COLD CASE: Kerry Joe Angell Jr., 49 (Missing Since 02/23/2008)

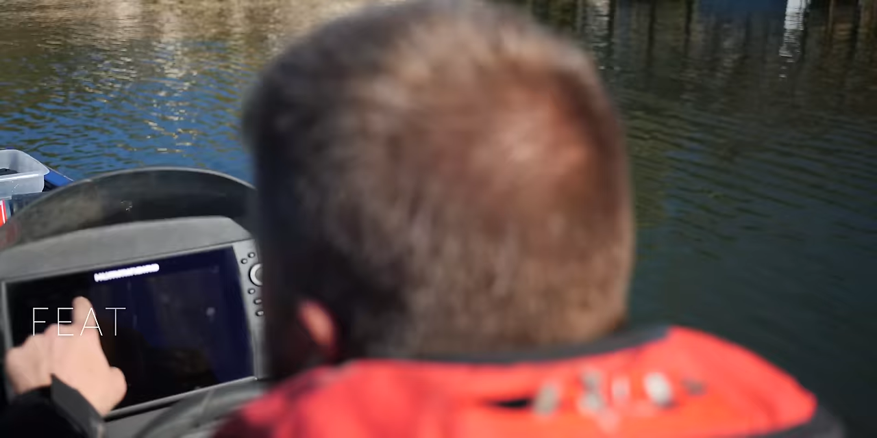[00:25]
There are knowledge right here, or maybe two of them here, but that's what you're looking at right?
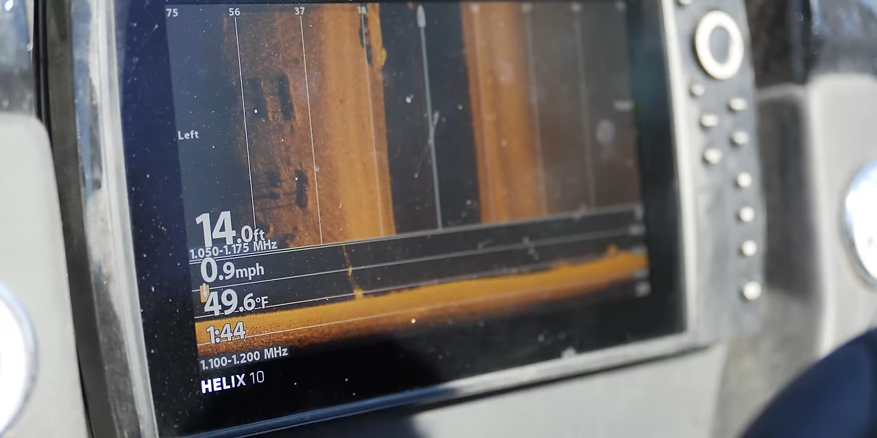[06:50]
On screen: depth 14.0 ft, water 49.6°F, speed 0.9 mph
All right, here it is right here, there may be two of them here, but that's what you're looking at, right?
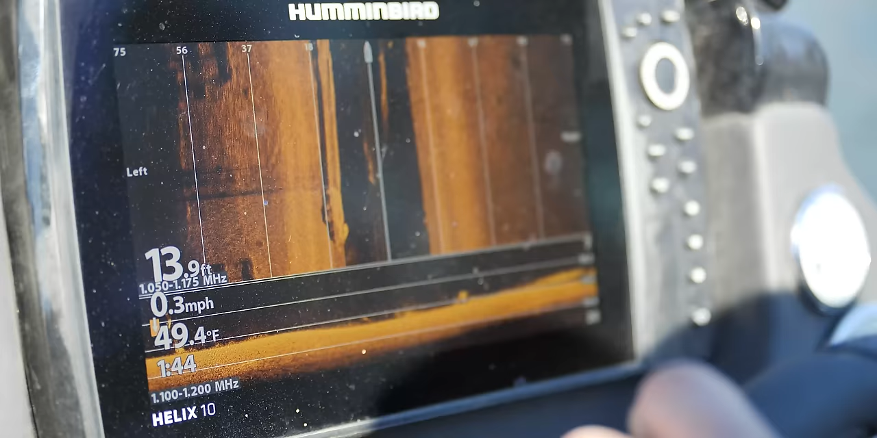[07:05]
On screen: depth 13.9 ft, water 49.4°F, speed 0.3 mph
Good news is, it's 10 feet and 15.
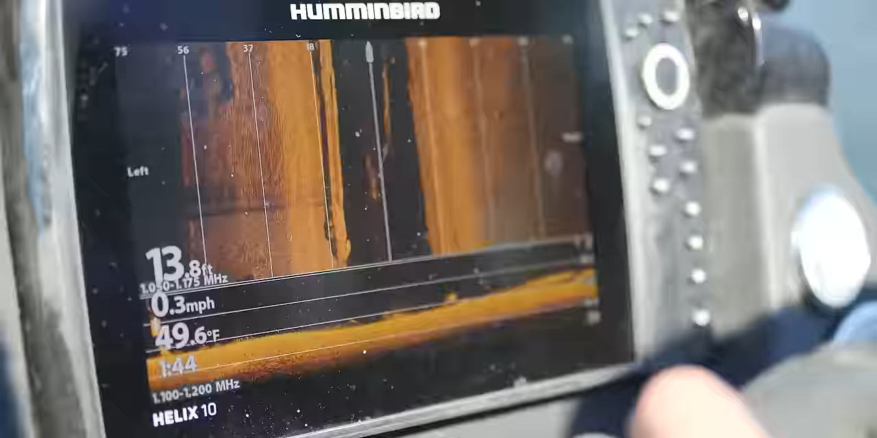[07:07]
On screen: depth 13.8 ft, water 49.6°F, speed 0.3 mph
When I tell you to throw it- I'm dragging it.